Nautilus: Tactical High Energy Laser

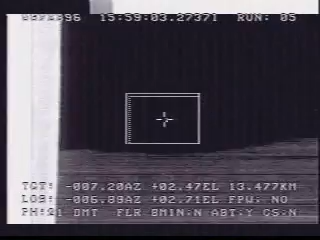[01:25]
The target was acquired and tracked, and the high-power beam quickly destroyed it.
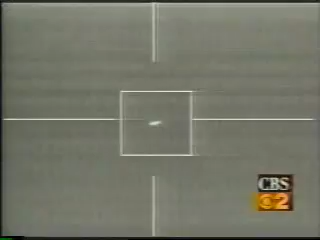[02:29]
For the first time, military experts have destroyed a missile in flight using just ground-based lasers.